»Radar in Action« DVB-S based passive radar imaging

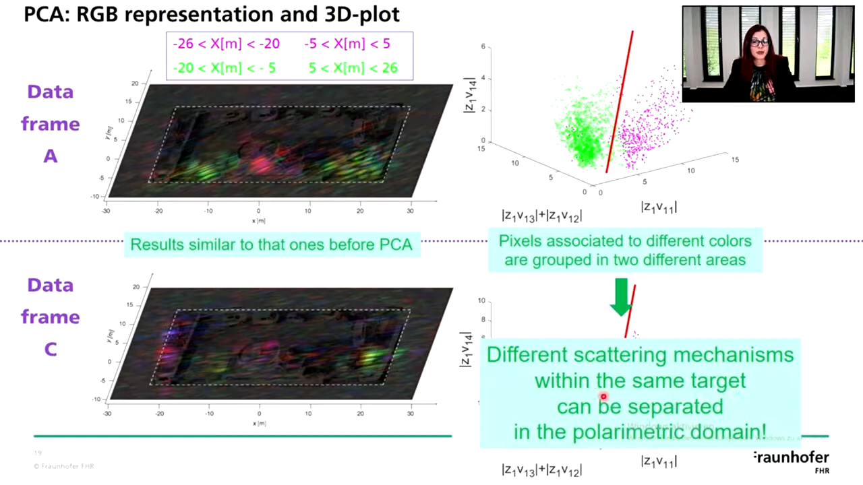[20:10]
So that's once again saying us that in the polarimetric domain also for the passive case, we can differentiate different scattering mechanisms that are happening within the same target. For the data frame B, as already said, we observed the lower SNR.